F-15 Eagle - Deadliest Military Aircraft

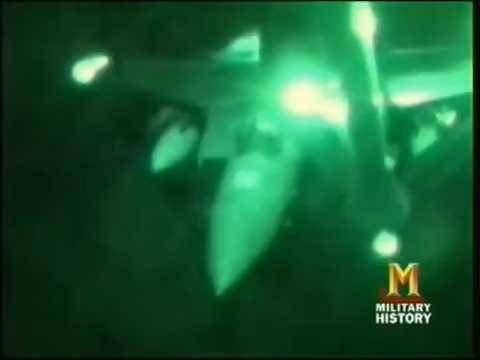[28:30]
Rich Horan's flight speeds towards Iraqi airspace. Before they can cross, a difficult operation must be completed.
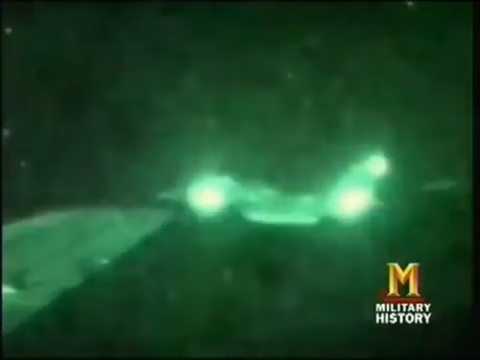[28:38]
One of the scariest things was just air refueling it was very dark, moonless night.
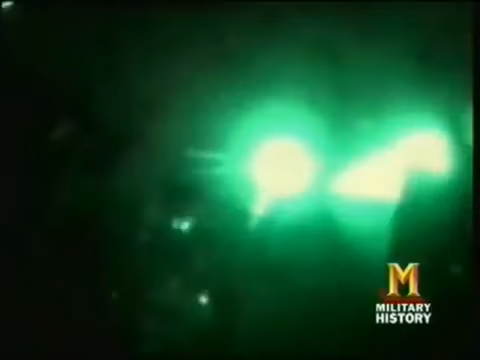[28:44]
And there were a couple of people that
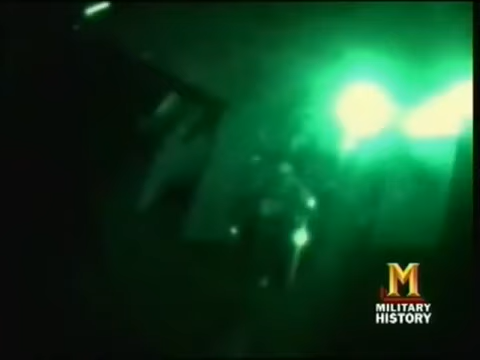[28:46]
had close calls with just potential mid-airs with the tanker and each other as we were doing this.
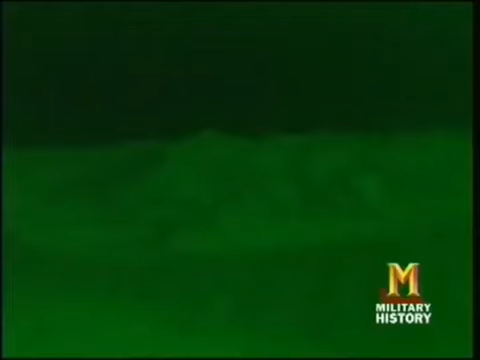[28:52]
Careful flying saves the mission from near disaster. But the Eagles still have 200 miles to go before reaching the scud sites.
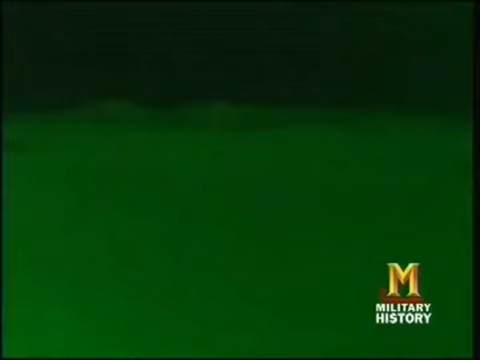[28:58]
They now fly very low over the desert and begin targeting long before the Iraqis can even see them.
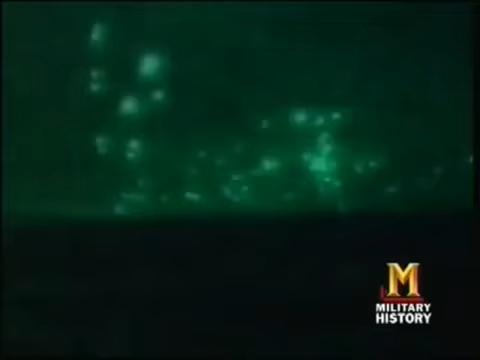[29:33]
And the Iraqi anti-aircraft gunners react to the bombs going off and the sky is filled with AAA.
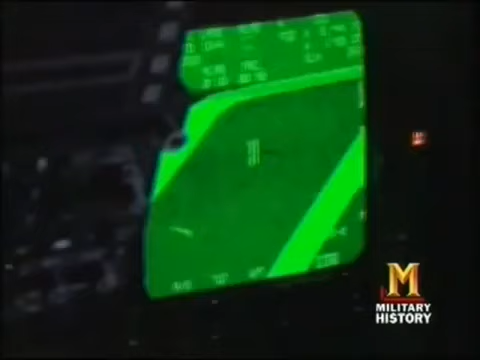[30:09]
And as we turned in on the FLIR, our forward infrared scope, you can actually see a tail with a missile on it that our designation is on.
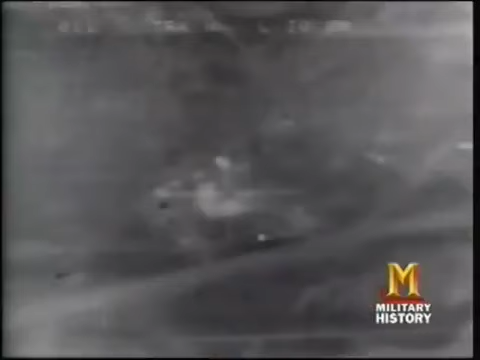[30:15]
We drop our bombs and come off target.
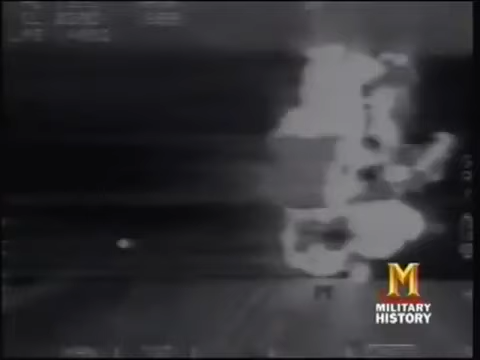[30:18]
As they come off target, a mighty explosion rocks the scud site.
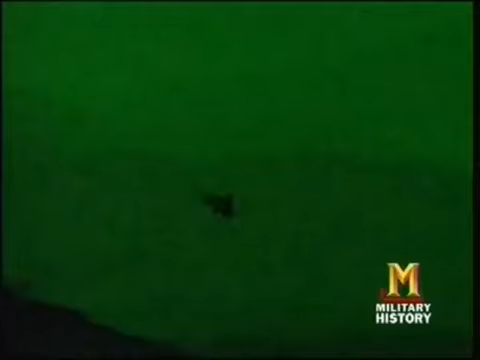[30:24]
Iran and his pilot now rejoin the other F-15s.
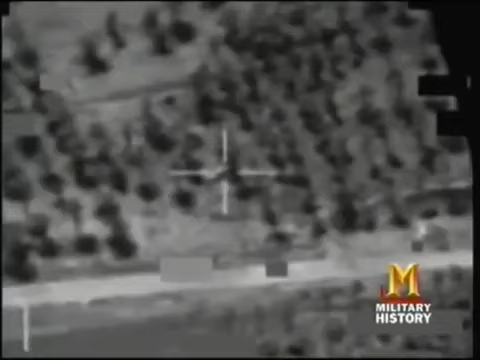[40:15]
One of the things that they were doing, which we weren't quite sure why, they started burying their aircraft in the sand.
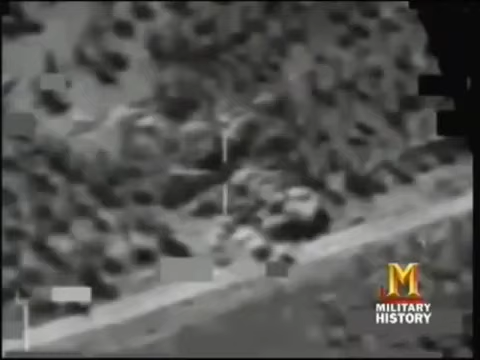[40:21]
Maybe they were trying to send a message that they didn't plan on flying, but as they were burying their aircraft in the sand, we continued to take those aircraft out as well.